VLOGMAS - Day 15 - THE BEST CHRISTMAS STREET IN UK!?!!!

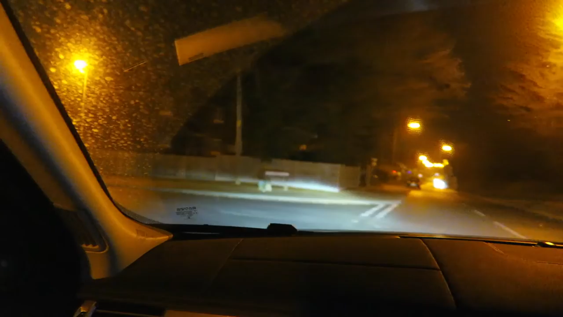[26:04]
so far I can't see anything no offense but that's nothing special no that I can see this light's reflecting off of that okay Andy oh look oh
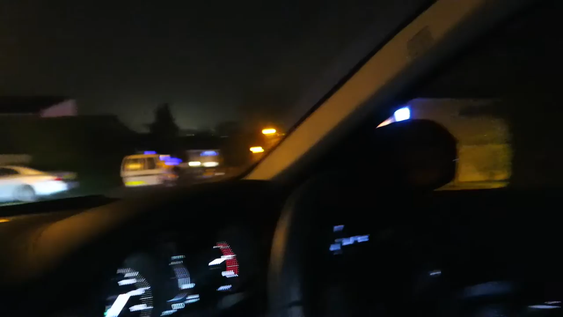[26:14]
my god
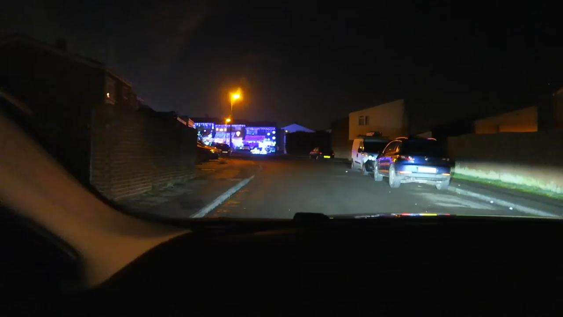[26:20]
right we need to park and get out I think
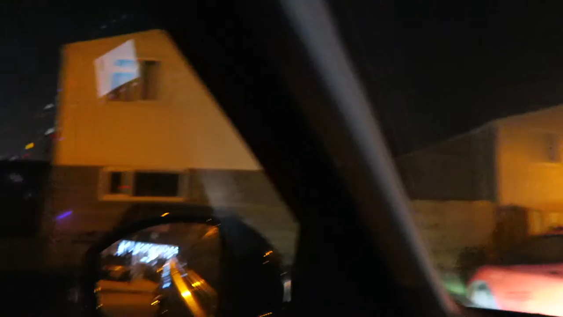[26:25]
I can say from just being in the car that not all houses are taking part but there's a lot of houses around
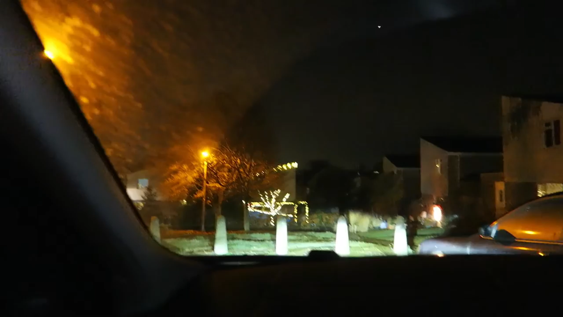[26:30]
here though it's still impressive okay so these few houses have really gone for it oh my